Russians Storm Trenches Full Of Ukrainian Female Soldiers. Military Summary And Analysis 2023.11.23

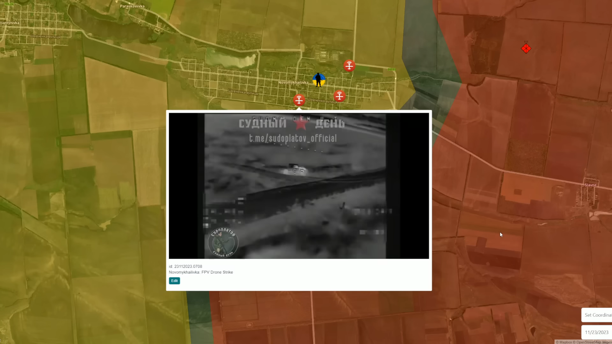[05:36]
vision fpv drones in nova mihailovka and obviously that will this all these attacks will speed
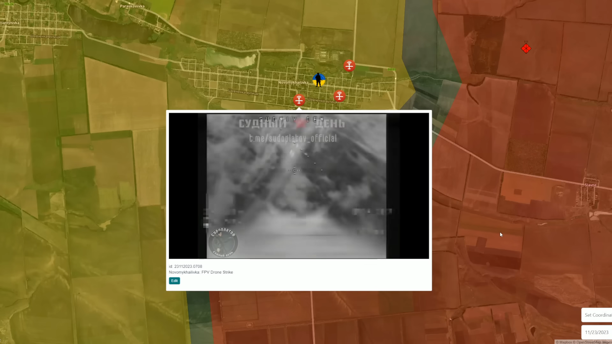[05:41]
up the russian offensive and storming operation of this village and as i can say i like to say this phrase that now we can start